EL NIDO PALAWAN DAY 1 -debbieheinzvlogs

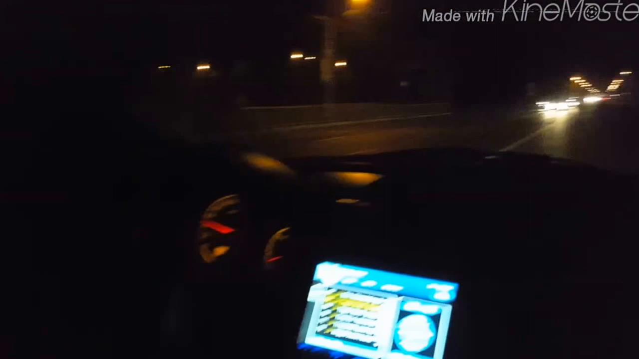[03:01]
Super luwag ng kalsada sa magbiyahe. Wow. Kung ganito ba naman lagi, eh, di wala tayong problema. Di tayo tipid sa gas, di tayo stress pare-pareho.
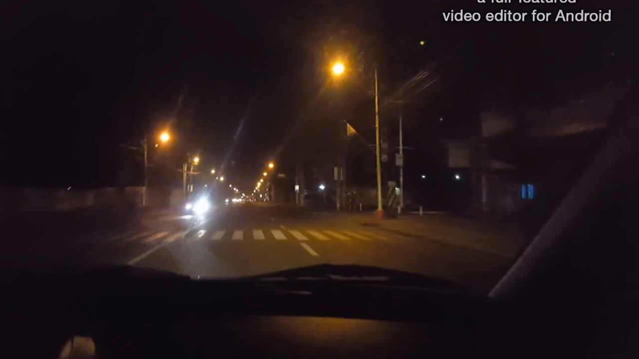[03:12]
Pero mamaya, sabi ko sa wife ko, later, ano, traffic na naman to sa EDSA lalo. As in, parang boom na naman. Gising na yung mga tao on the go na naman. So, we're just gonna be maximizing this time and you have a great day, guys. Oh, tulog pa yung iba sa inyo. Hey guys, dito muna kami kila Daddy. Naantay lang namin si Warren kasi hatid na rin namin siya sa work.